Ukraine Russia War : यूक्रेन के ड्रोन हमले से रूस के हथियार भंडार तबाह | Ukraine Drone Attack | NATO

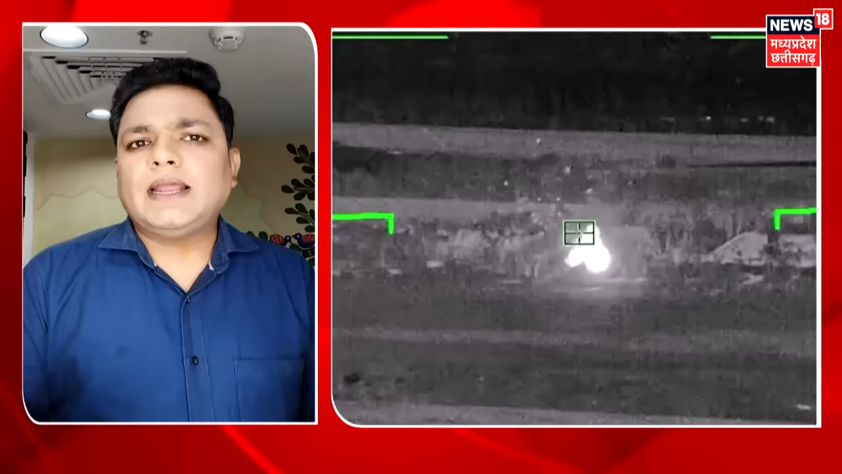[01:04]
इलाके में ये हमला किया गया था जहाँ पर कई सारी मिसाईले बम और भारी मातरा में गोला वारूद एकच्छा किया गया था खबर के मताबिक इस हमले से